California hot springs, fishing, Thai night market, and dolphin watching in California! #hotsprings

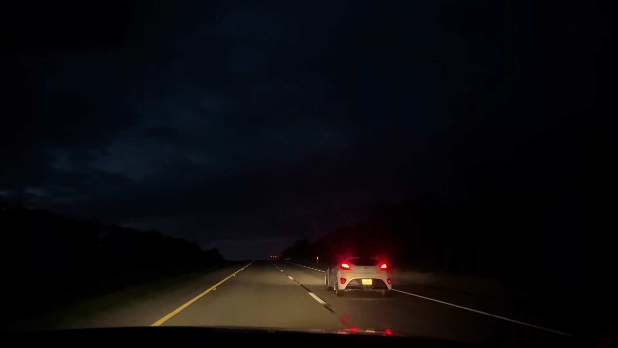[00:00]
Welcome back to another episode of Zan Family Outdoor Life 5.
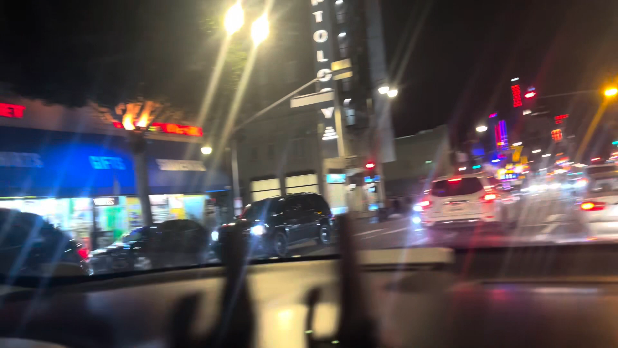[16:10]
That's the building right there, Scientology.